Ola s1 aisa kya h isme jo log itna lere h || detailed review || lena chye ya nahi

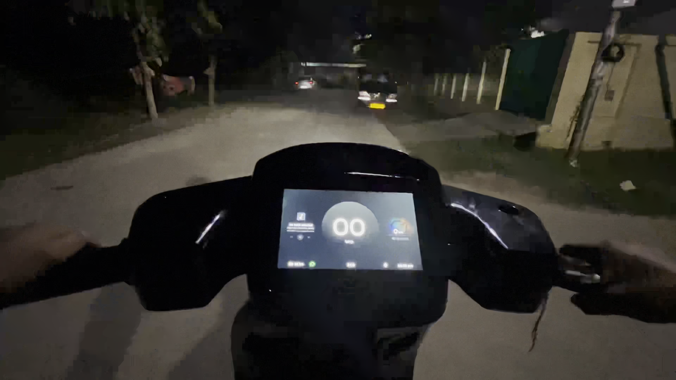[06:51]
अभी हम स्टार्ट कर रहे हैं ईको पे, ईको में हमारा है स्कूटर। चलो मतलब थोड़ा सा ये जैसे अभी दो लोग बैठे हैं हम पिलियन के साथ, थोड़ा टाइम लेता है। ये देखो
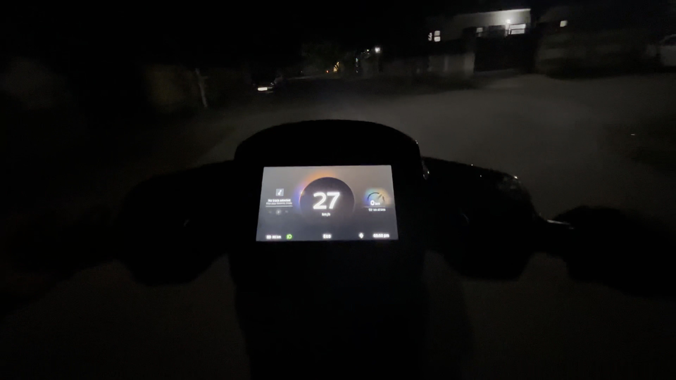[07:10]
16, 19, 20, 22, 24 टाइम देखते रहना आप कितने टाइम में जा रही है। बाकी ईको में 40, 45 जाती है।
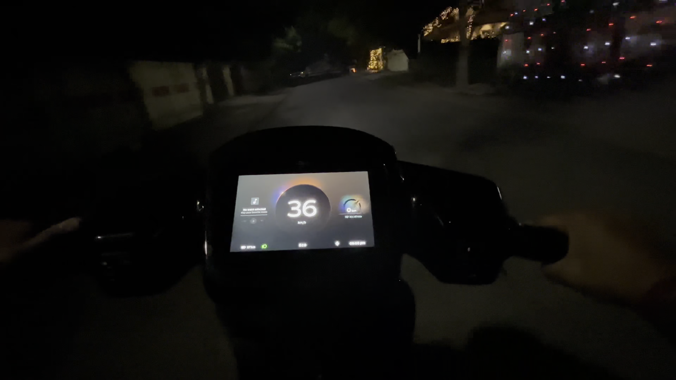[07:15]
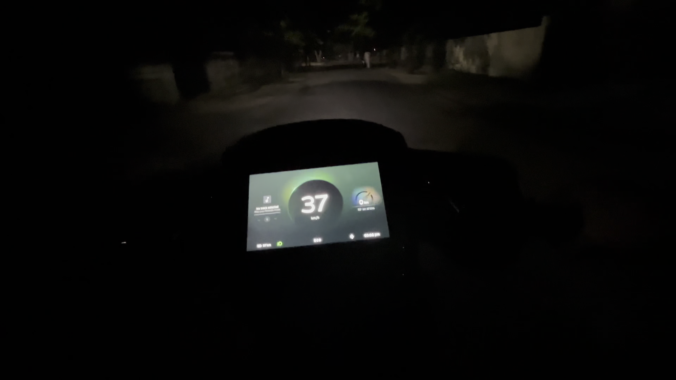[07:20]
ये अपना ईको का टेस्ट हो गया, मतलब ईको में काफ़ी अच्छा लगा।
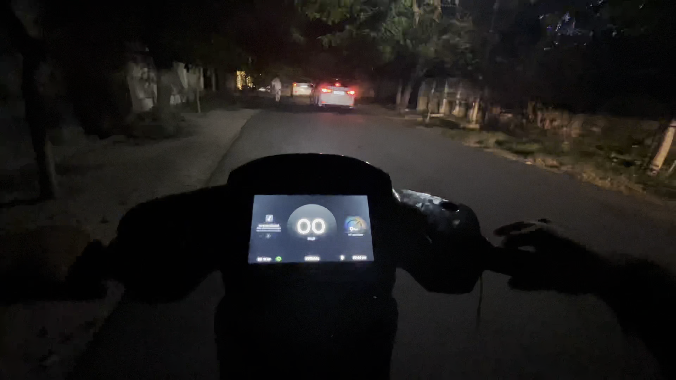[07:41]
अभी हम यार 2 मिनट वेट कर लेंगे और क्या। नॉर्मल में अपना स्कूटर है यार, हट जाओ यार, क्या बोलते हो चलें। चलो मैंने फुल थ्रॉटल दे दिया,
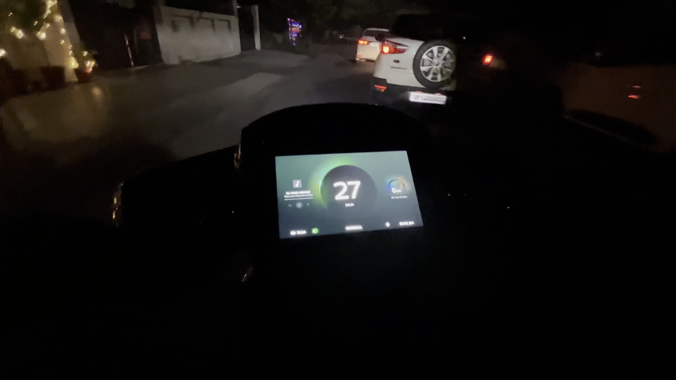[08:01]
नॉर्मल पे गया भाई ये 50, मतलब 50 से ऊपर जा सकता है।